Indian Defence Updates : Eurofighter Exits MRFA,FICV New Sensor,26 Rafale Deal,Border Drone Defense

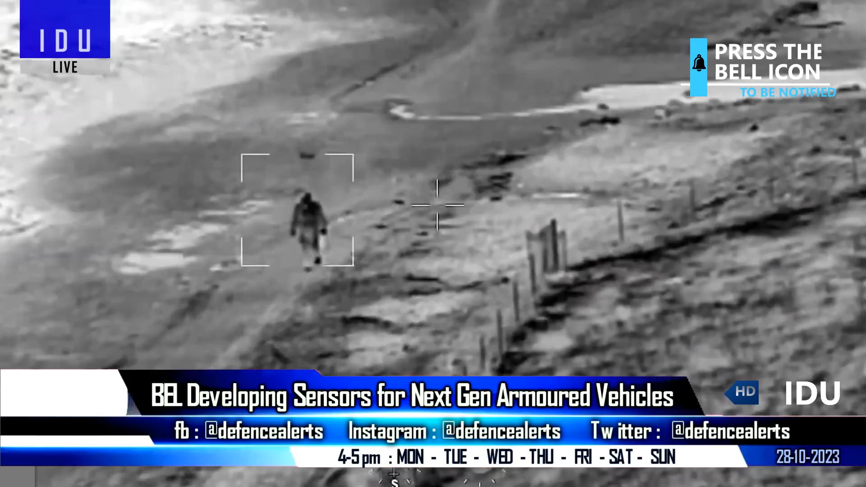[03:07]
The complementary metal oxide semiconductor sensors will significantly enhance the imaging capabilities of armoured vehicles, that will enable detection and end identification of targets from long ranges at day and night in all weather conditions and drastically fluctuating temperatures.